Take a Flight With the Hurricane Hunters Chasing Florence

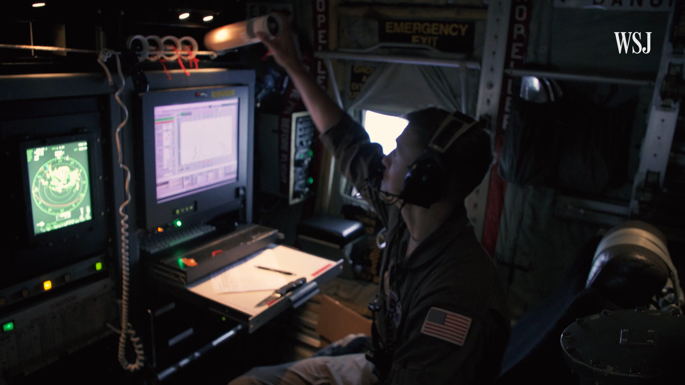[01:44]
To collect the data, the mission's loadmaster deploys a series of these cardboard-wrapped capsules called the drop sond.
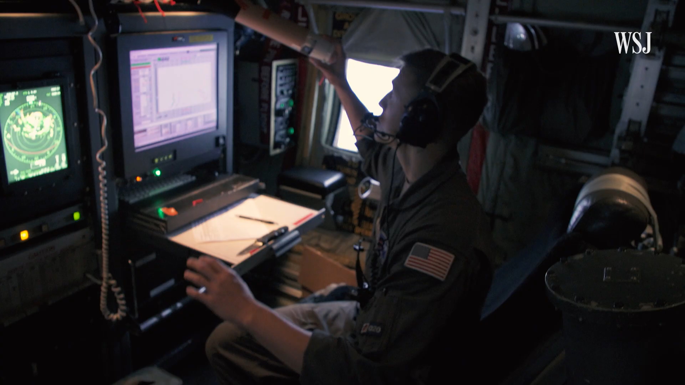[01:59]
This is the actual drop sond we drop through the launch tube.